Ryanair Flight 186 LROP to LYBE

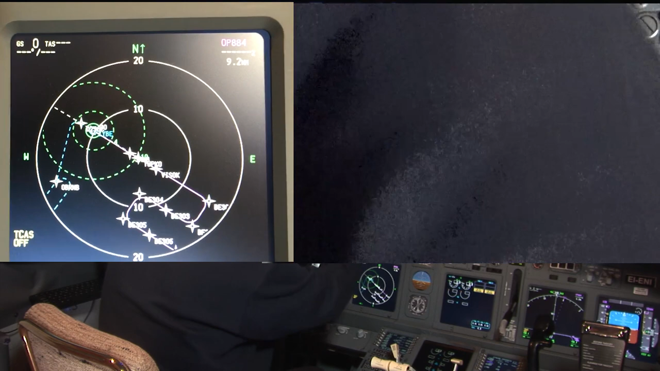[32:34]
To the active runway. These dotted lines. If I just go out here. Here you can see the dotted lines. There's the 4 mile circle. There's the 10 mile circle. And right there. There's the 30 mile circle.